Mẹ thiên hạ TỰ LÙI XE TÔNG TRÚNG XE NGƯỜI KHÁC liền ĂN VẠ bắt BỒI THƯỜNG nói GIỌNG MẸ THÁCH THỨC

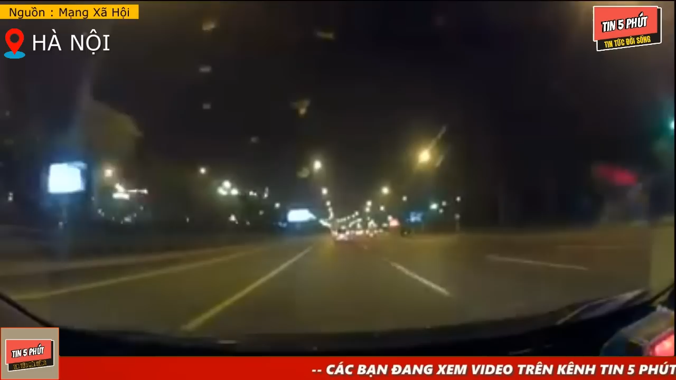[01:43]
còn đây là một trường hợp khác ăn vả cực kỳ bẩn một chiếc ô tô của gắn camera hành trình đang di chuyển thì đột nhiên có một chiếc ô tô còn khác cấp đầu chặng đường hỏi rằng có phải xe của em vừa vẹt vào xe của anh hay không? Tài xế trên xe cố gắng camera hành trình trả lời là không và bảo rằng trên xe của tôi có gắn camera hành trình